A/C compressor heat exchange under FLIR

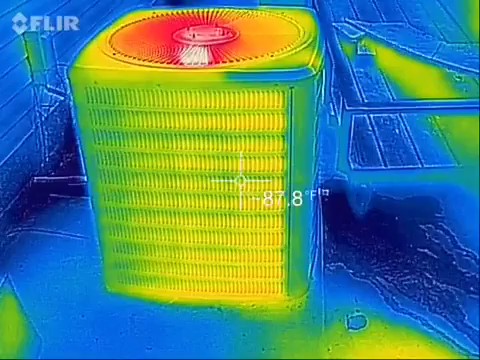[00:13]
On screen: spot 87.8°F
Hey there YouTube, MSFirefighter662 here with another Fun with FLIR video. I thought this was kind of interesting, playing with the FLIR camera and looking outside here at the house. Got the HVAC unit outside the compressor where we're doing the exchange from the heat that's exchanged for coolness inside.
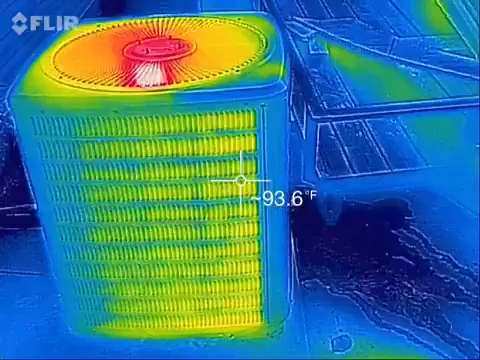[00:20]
On screen: spot 93.6°F
Outside air temperature here today is about 89, starting in the late afternoon here. So outside the FLIR is saying it's 92-ish degrees coming in and out, or coming in the unit outside.
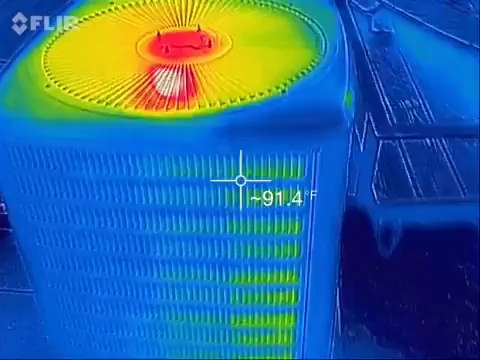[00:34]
On screen: spot 91.4°F
And as it comes out of the top here, now we're at 99. And so, it's a good difference.
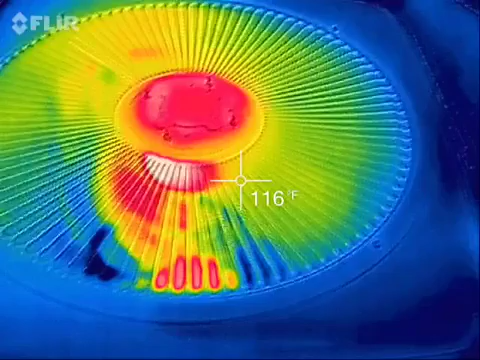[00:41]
On screen: spot 116°F
There it goes, it readjusted.
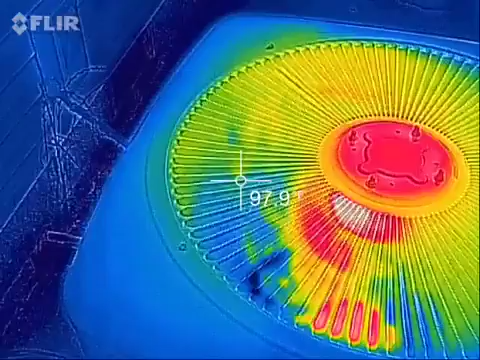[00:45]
We're in the outside edges, 99. As we're getting closer to the motor, especially driving a fan, of course it's going to be hot, generates a lot of heat.
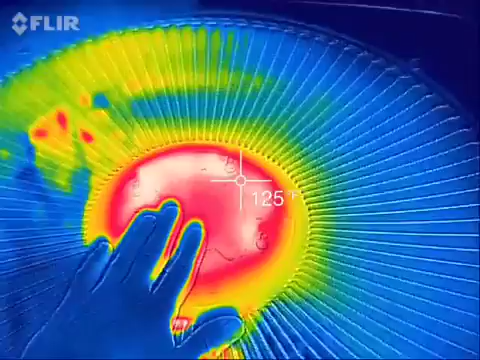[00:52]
There's my hand next to it, a lot of heat. So, 122 versus, you know, upper 90s. So, it's kind of cool.
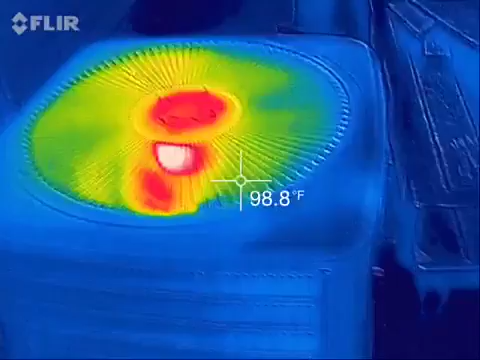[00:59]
On screen: spot 98.8°F
You can see a visual representation of the heat exchange outside. And before the cold compressed refrigerant goes back inside your house to the evaporator and makes the exchange inside.